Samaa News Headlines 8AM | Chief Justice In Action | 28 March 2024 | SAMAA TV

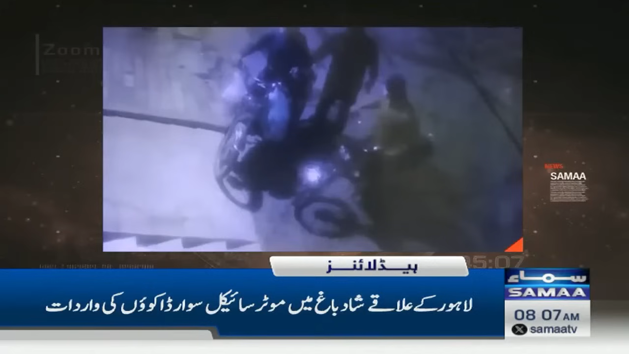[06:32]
لاہور کے علاقے شادباغ میں موٹر سائیکل سوا ڈاکوں کی واردات شہری سے ڈھائی لاکھ روپے لوٹ کر فرار واقعے کی کلوز ساکٹ فوٹیج منظریان پر آگئی